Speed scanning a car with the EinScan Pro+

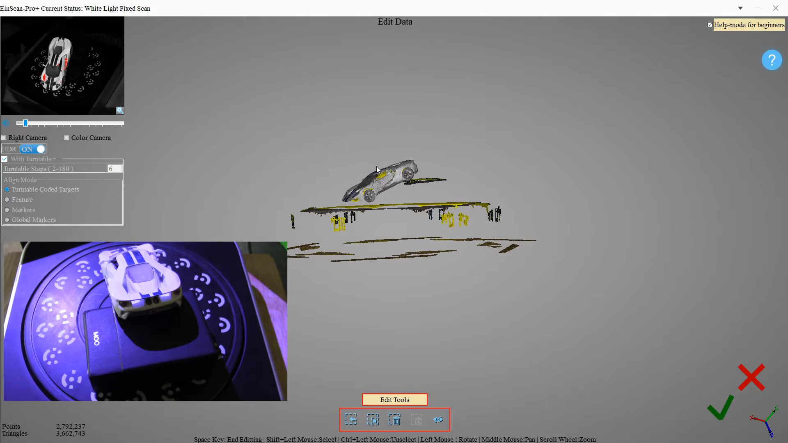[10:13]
Let's zoom in a little. Get rid of this junk. Get rid of some of this box junk.
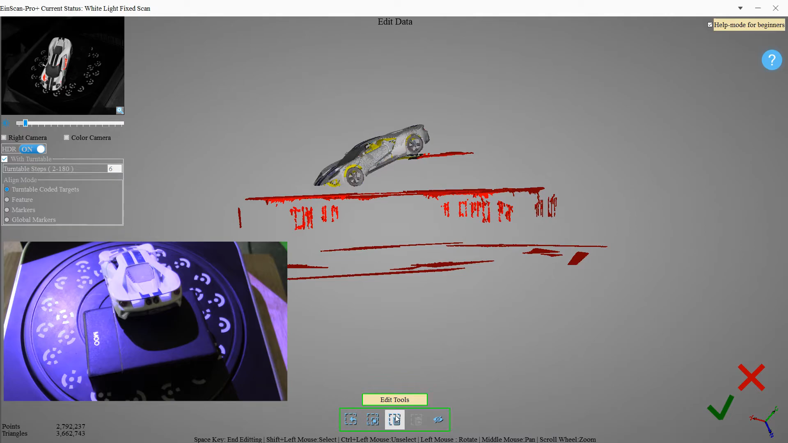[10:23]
Delete. Let's zoom in a little bit to make it a little easier to grab this box stuff.
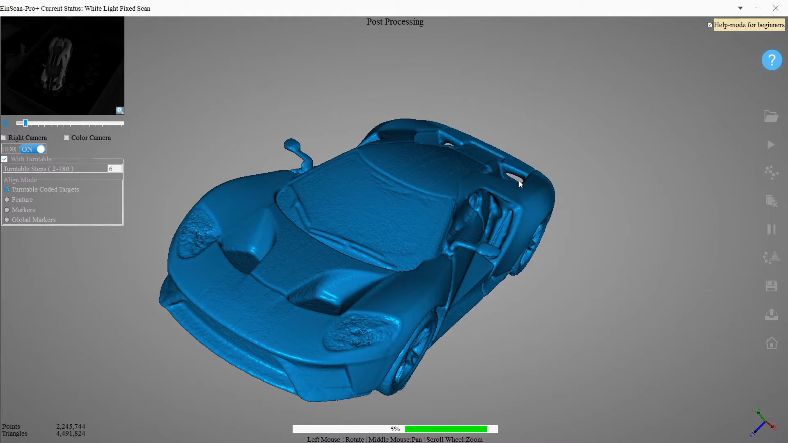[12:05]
We did get this area of a nice hole in there, a little gap.
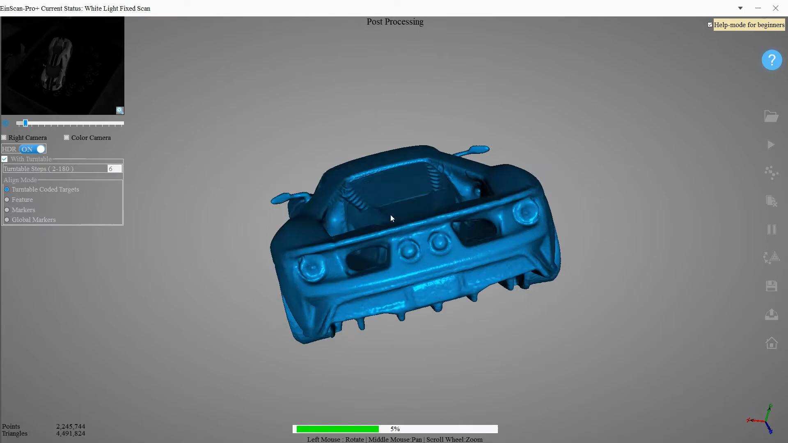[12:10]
A little bit of a hole.
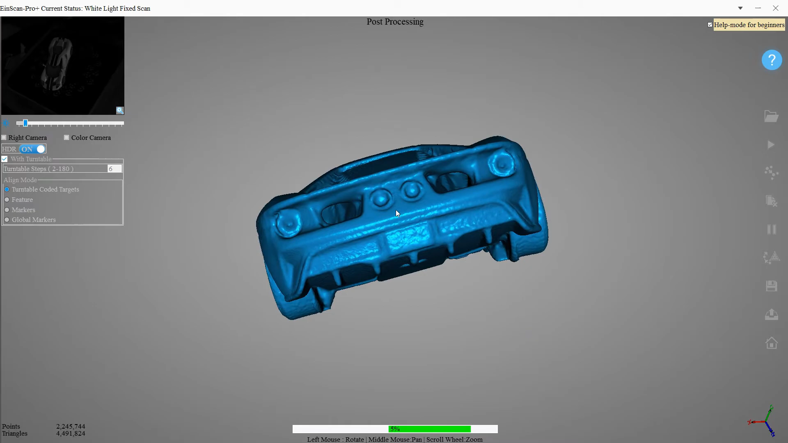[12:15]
Maybe you might be able to clean it up with some sculpting software if you really needed to.
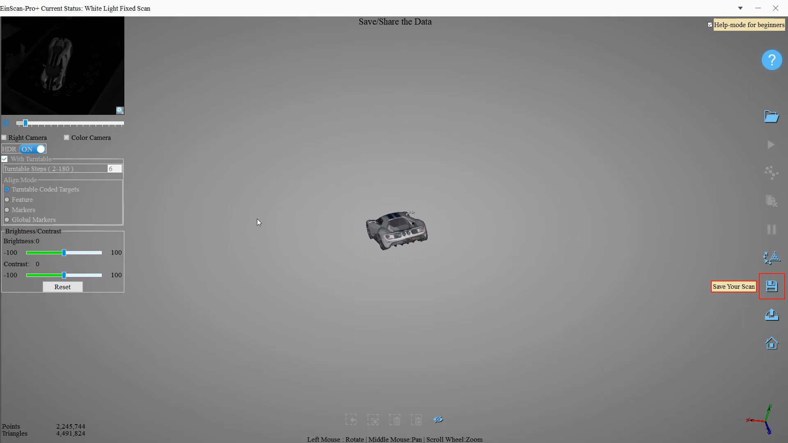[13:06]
But yeah, that looks pretty good. Just a few touch-ups.